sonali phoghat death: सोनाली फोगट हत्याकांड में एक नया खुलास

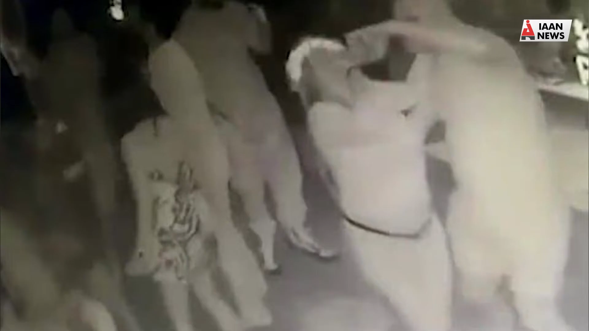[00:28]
गोआ पुलिस को एक CCTV वीडियो भी मिला है उसमें साफ दिखाई दे रहा है कि सुनाली को नशीला परदाद दिया जा रहा है